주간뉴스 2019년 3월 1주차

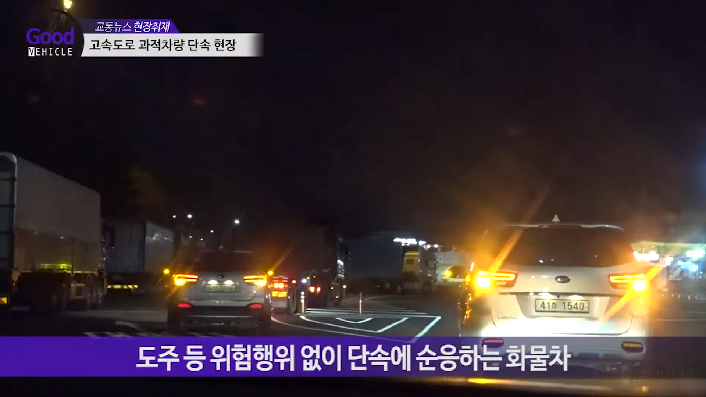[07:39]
단속된 차량은 별다른 저항 없이 순순히 유도차를 따라 인근 휴게소에 진입했습니다.